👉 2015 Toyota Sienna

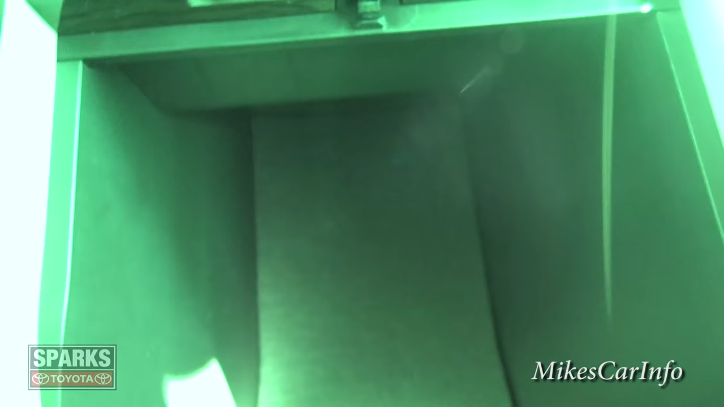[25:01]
Let's see if I can show you. It goes all the way up under there.